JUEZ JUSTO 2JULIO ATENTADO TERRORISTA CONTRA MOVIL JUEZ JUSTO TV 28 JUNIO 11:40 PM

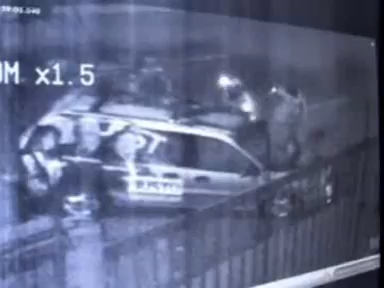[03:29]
los bomberos y la policía acudieron en auxilio del personal de seguridad que se encontraba dentro de las instalaciones de Juez Justo TV, en la cuadra 8 de la avenida Guardia Civil.